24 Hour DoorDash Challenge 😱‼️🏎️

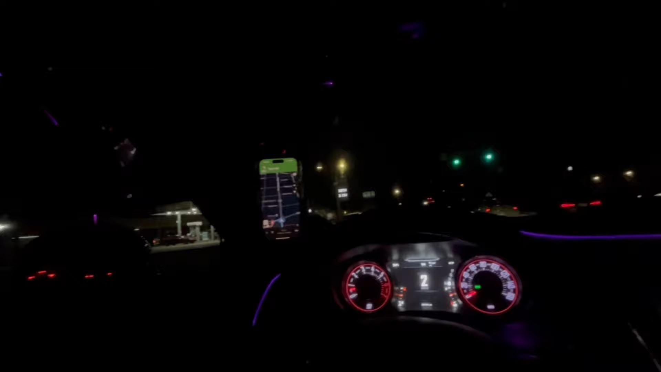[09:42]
I'm definitely have to bring my far. I'm supposed to turn in right here. So I'm at U.S. Dilly right now. See what this motherfucker talking about. I don't like being over here.